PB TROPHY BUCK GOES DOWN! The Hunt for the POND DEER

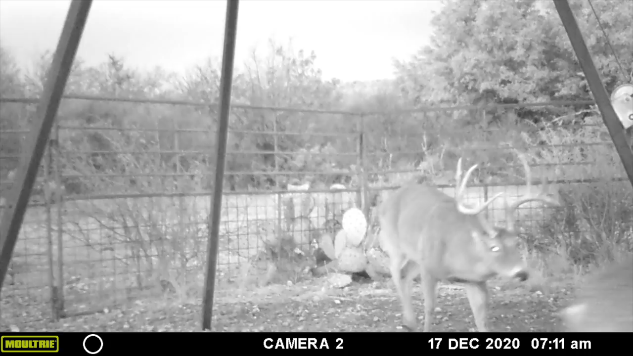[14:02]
He's over at the house too, which is right down here.